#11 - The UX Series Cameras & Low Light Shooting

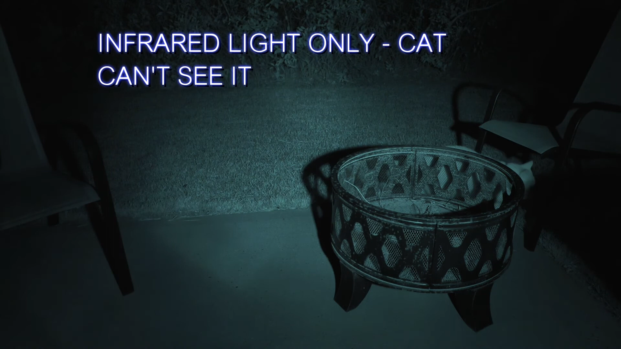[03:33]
Infrared light also shows up based on heat. So like a campfire or something will be putting out a lot of infrared light.
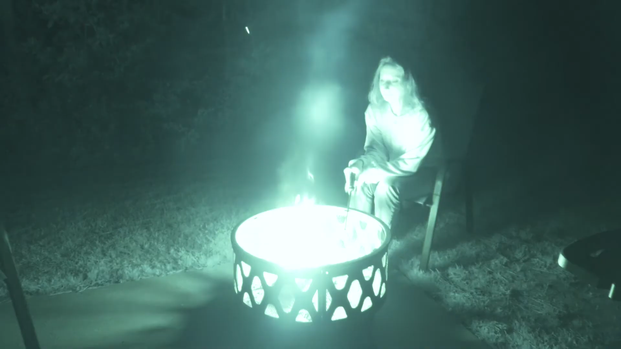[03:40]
So you might be able to get a brighter image by going into infrared mode.
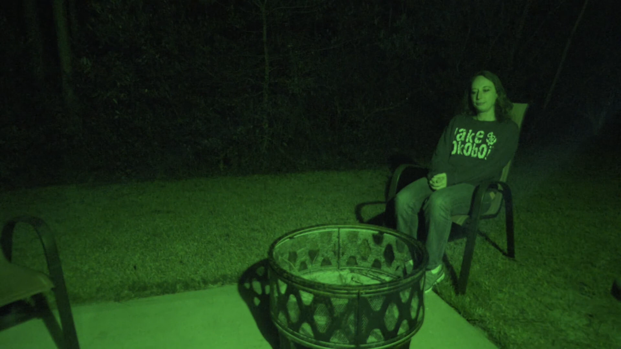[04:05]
But if you're doing that during daytime, you'll probably need to add some external neutral density filters to make sure that you're not grossly overexposing the image.
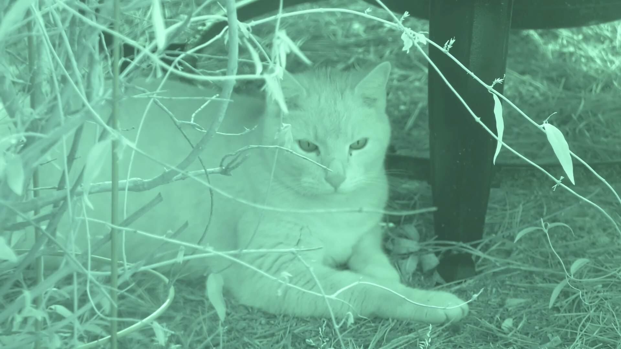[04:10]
And you can also on the UX 180, you can change that look, it can be the night vision look, or you can tell it to use a white palette so that it renders the image in shades of gray, you know, black and white, not having any color tint at all to it.